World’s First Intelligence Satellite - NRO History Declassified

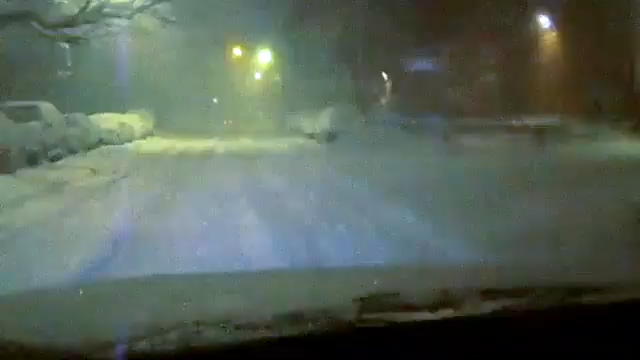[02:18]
While traveling in Pennsylvania, Reed Mayo and his family found themselves caught in a fierce nighttime snowstorm and needed to take immediate shelter at a roadside diner.